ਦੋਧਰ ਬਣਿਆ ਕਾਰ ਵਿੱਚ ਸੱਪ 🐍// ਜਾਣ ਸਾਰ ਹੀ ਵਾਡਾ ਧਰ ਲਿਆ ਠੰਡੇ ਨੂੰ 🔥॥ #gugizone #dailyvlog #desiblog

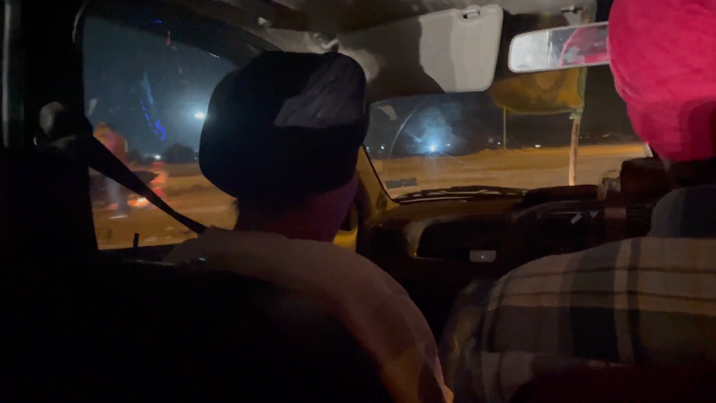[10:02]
ਲੈ ਵੀ ਮਿੱਤਰੋ ਮੋਗੇ ਦੇ ਨੇੜੇ ਪਹੁੰਚ ਚੁੱਕੇ ਆ ਤੇ ਨੇਰਾ ਕਾਫੀ ਹੋ ਗਿਆ ਨਾ ਉਧਰ ਨੇਰਾ ਪੂਰਾ ਹੀ ਹੋ ਗਿਆ ਬਾਈ ਭੁੱਖ ਲੱਗੀ ਪਈ ਆ ਇੱਥੇ ਕਿਤੇ ਰੋਕ ਲਿਓ ਮੈਂ ਕਹਿੰਦਾ